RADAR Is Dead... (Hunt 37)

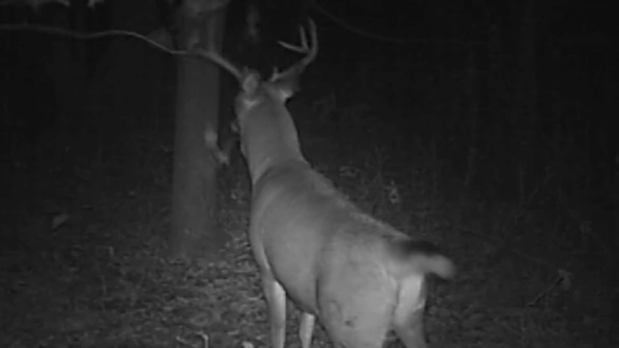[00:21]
Have trail cam pictures of him working these scrapes here in the past couple days that runs the edge of our field up here and our food plot down there. It's kind of a crappy, wet, drizzly morning. You have a wind out of the east. Hopefully we'll get into him here. One of the hitless bucks got killed 3 or 4 days ago now on Nazareth Road.
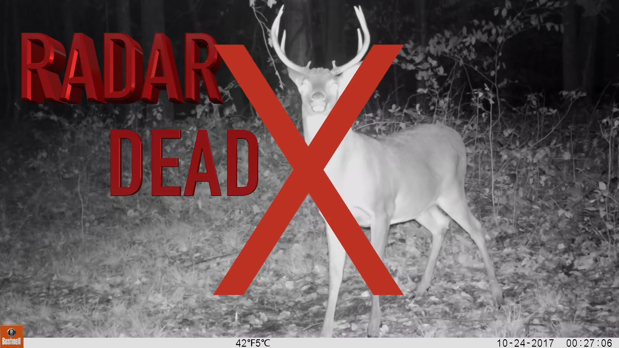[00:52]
The buck that I called Radar, he was a buck that I had all kinds of pictures of, and Kaylee and I actually saw him when we were checking traps one day.